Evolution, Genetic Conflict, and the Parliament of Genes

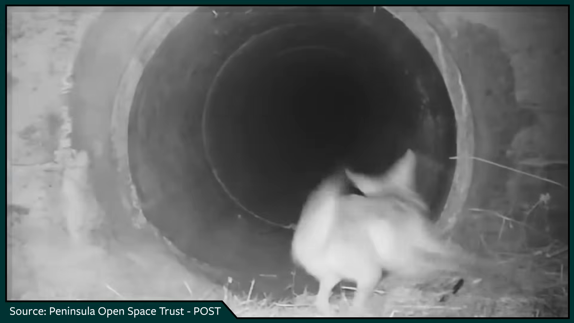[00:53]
Right here, for example, we are seeing a coyote and a badger join forces to hunt ground squirrels. Coyote-badger team-ups are surprisingly common in the wild.